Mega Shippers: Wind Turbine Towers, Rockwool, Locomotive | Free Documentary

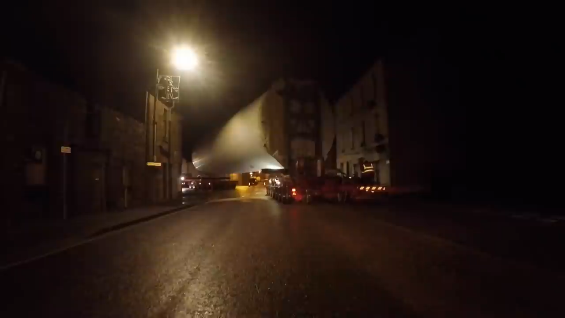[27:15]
The streets are narrow. On some corners, just a few metres to play with.